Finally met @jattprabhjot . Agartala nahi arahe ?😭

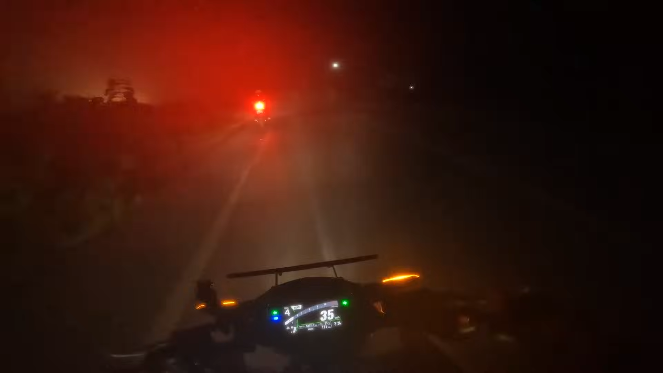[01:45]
अब के बचले 324 तुरह ब्रेक डेक लेके आ रहे हैं और यह दो पुरा फोगी सिचवेशन